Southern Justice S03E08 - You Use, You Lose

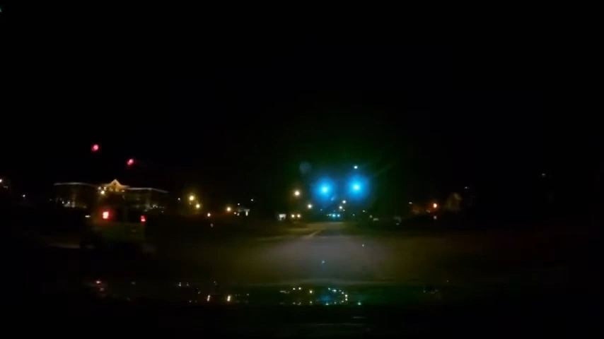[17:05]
Sullivan County Deputy Burke Murray has been chasing a van that left an alleged drug house.
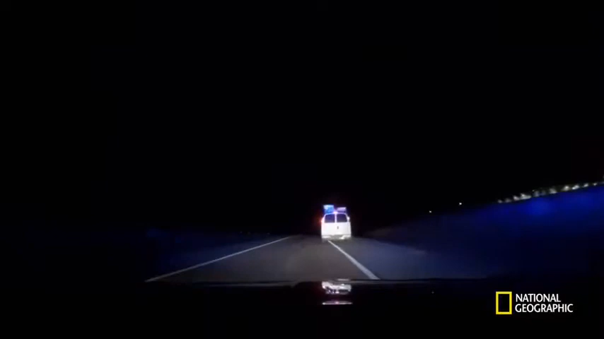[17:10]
He suspects the people he's after are inside the vehicle.